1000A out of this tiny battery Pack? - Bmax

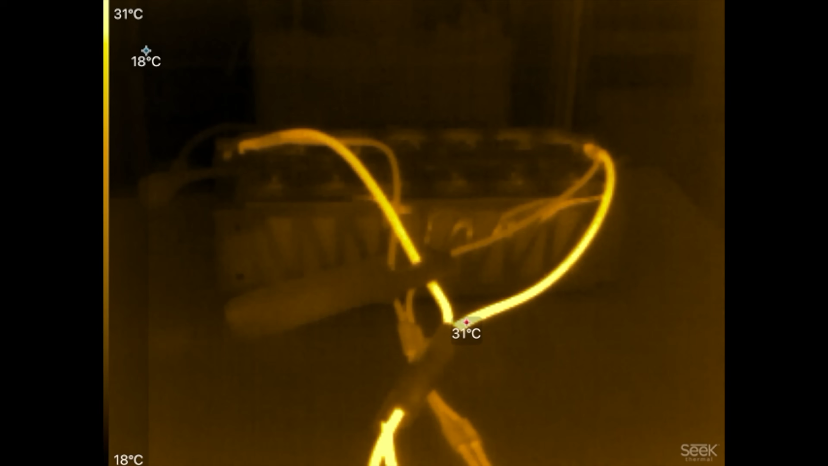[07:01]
On screen: scale top 31°C, scale bottom 18°C
Very, very cold. Let's leave it there until it shuts down. Then we should be able to see.
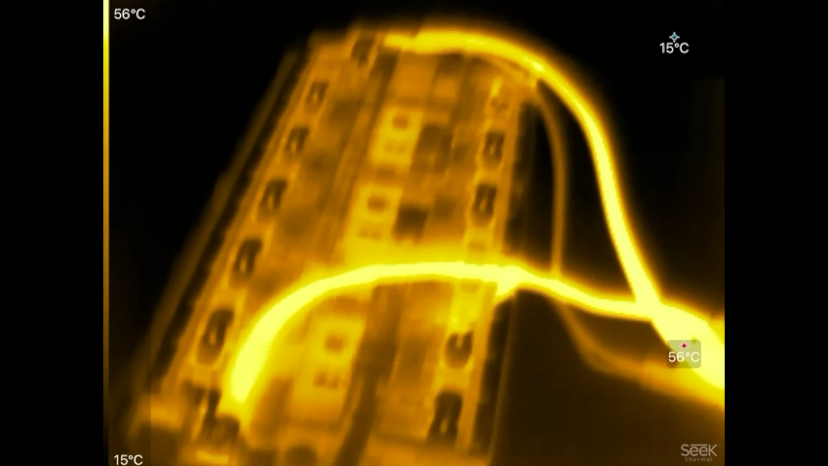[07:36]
On screen: scale top 56°C, scale bottom 15°C
So let's look at the cells.
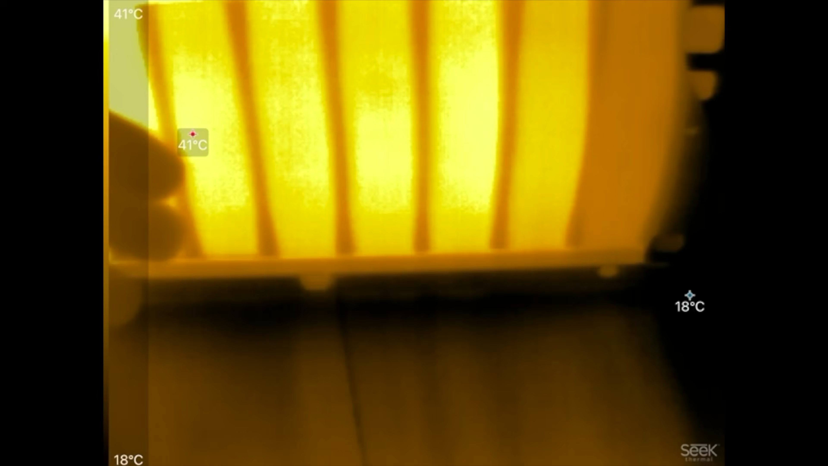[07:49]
On screen: scale top 41°C, scale bottom 18°C
This is, uh, this is not hot at all, which is when one cycle at 140 amps.
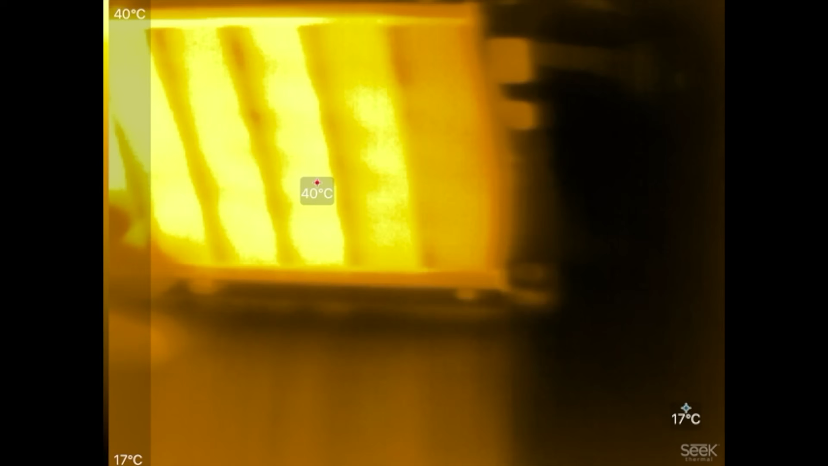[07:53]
On screen: spot 40°C, scale top 40°C, scale bottom 17°C
So 200 amps, we'll probably get the cells somewhere around, uh,
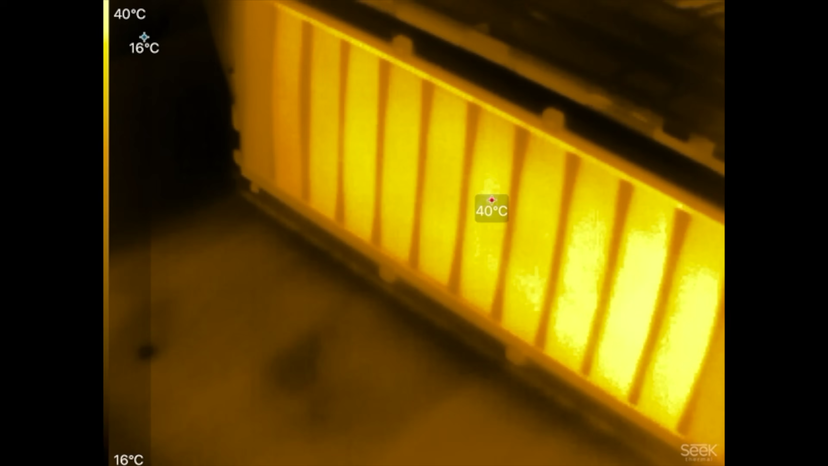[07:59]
On screen: scale top 40°C, scale bottom 16°C
maybe 50 C 300 amps, maybe would get it down to like 70.
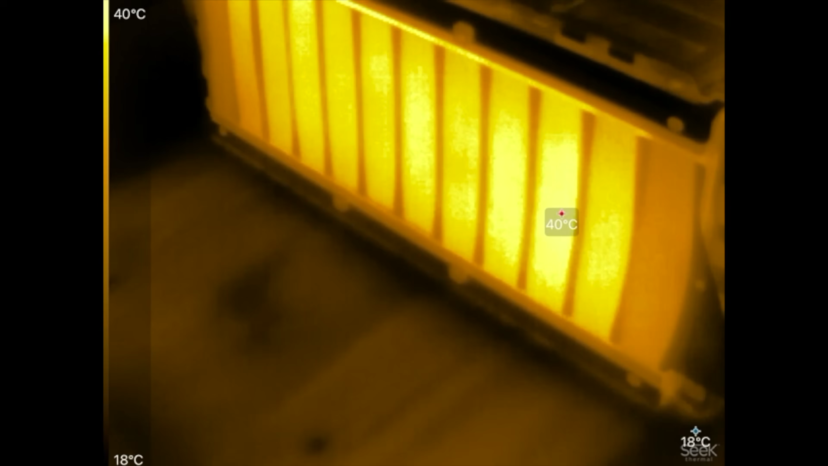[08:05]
On screen: scale top 40°C, scale bottom 18°C
So yeah, I I'd say these without cooling, definitely 200 amp continues. No problem.
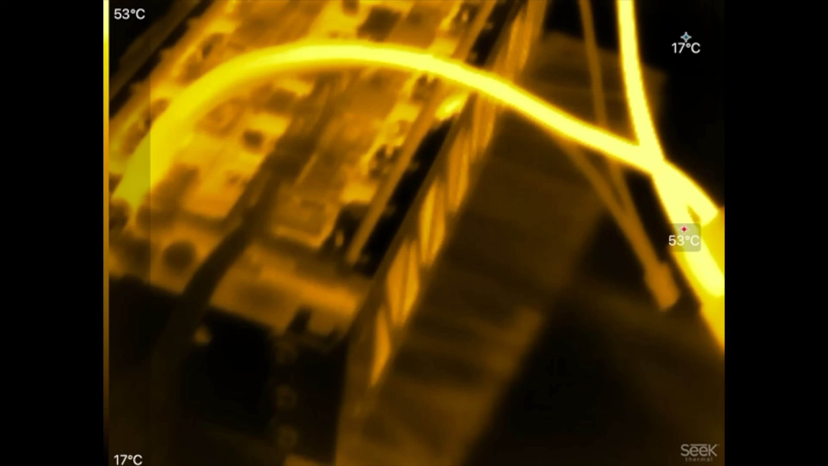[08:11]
On screen: min 17°C, scale top 53°C, scale bottom 17°C
300 amp, maybe you'll get there close to the, to the, uh, the temperature capacity of these guys, right?